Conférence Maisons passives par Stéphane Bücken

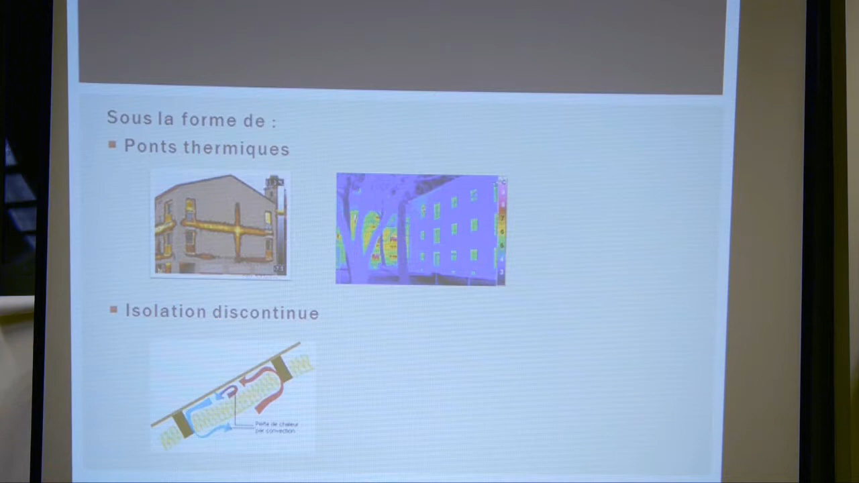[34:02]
les pertes énergétiques. Alors ici, on a une autre photo qui est amusante, qui est une photo d'une façade d'un bâtiment passif où on voit que la façade est bien mauve. Ça veut dire qu'il n'y a pas de chaleur qui passe.